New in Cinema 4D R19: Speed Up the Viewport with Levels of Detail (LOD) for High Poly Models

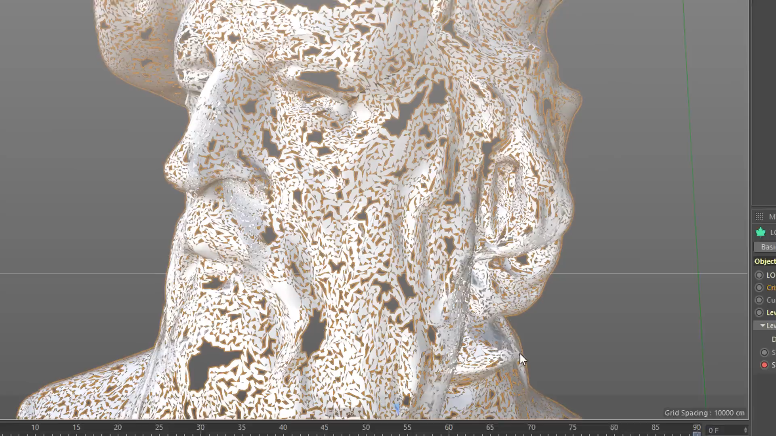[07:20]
But just playing through this on a scanned object, I want to show some of the really fun visual possibilities.
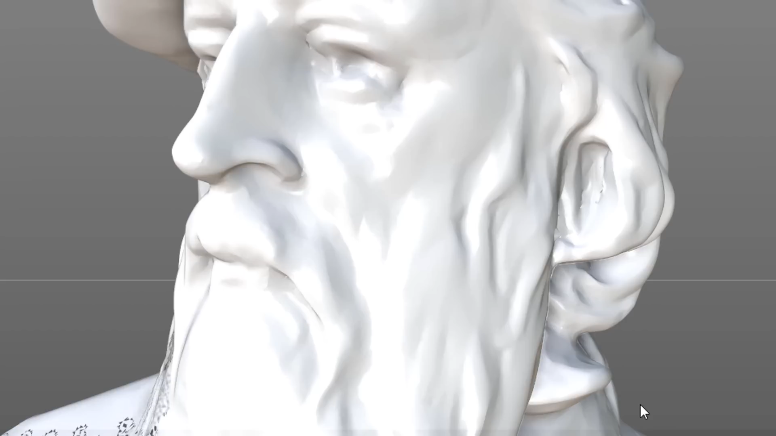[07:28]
It's taking a little while to do this because it's a multi-million polygon object, but it's slowly growing its way up the structure,
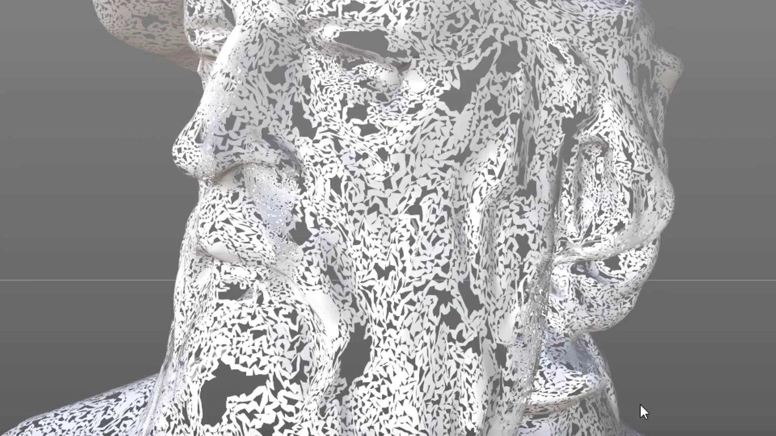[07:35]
deleting these polygons, and then it's going to find its way all the way back down, totally erasing our object off the screen.
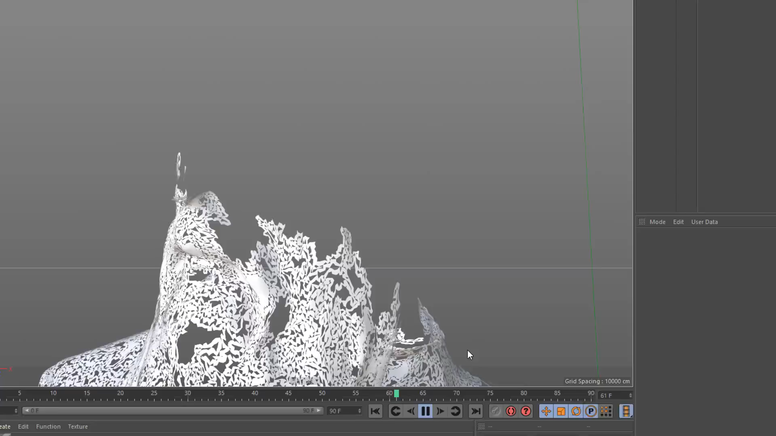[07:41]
And I just find that a really organic and beautiful-looking effect.